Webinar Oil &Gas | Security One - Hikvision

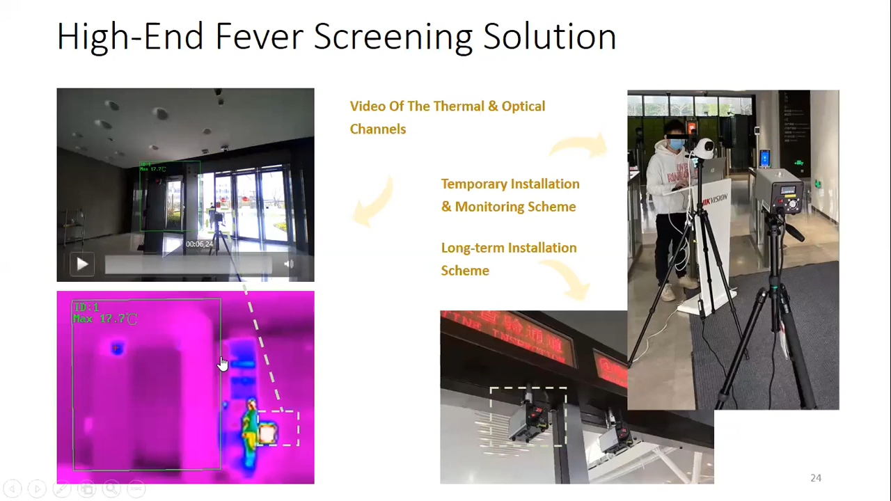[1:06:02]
On screen: max 17.7°C
La cámara sigue viendo el BlackBody frontalmente siempre ¿Ok?
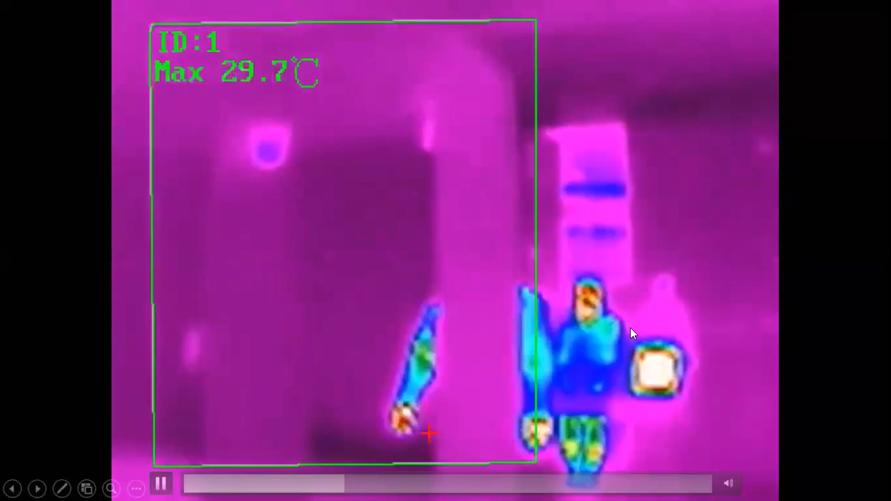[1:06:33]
On screen: max 29.7°C
esto que vemos acá a la derecha ese es el BlackBody bien les mostré el tema del Handheld ¿Ok?
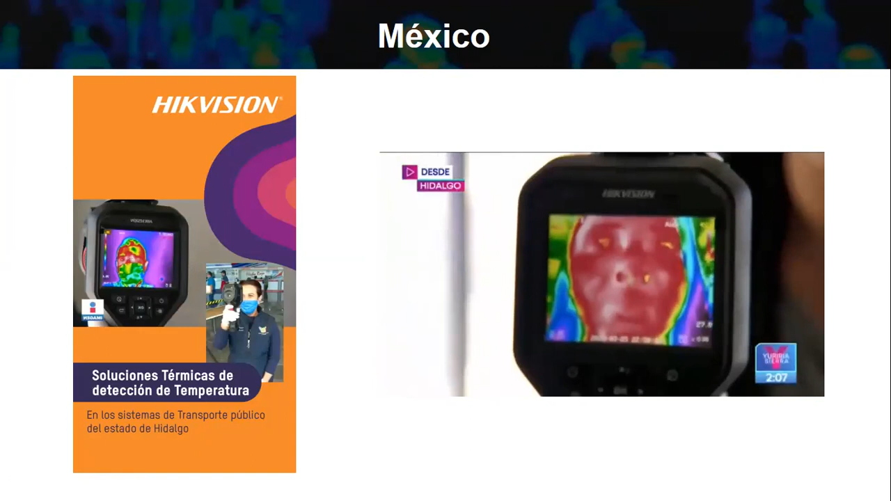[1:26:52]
Dice el señor Cristian Hay soluciones de cámaras termográficas con identificación de rostros para saber si la persona está dentro de la planta del personal o un desconocido Sí, totalmente de hecho son estas mismas ¿Ok?